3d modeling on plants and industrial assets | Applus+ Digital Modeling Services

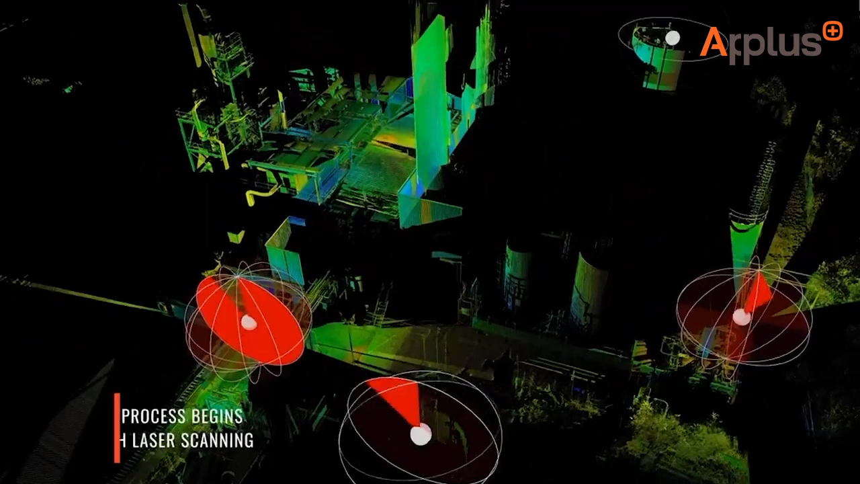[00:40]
complex structures our laser scanners collect thousands of coordinates per second creating precise 3d site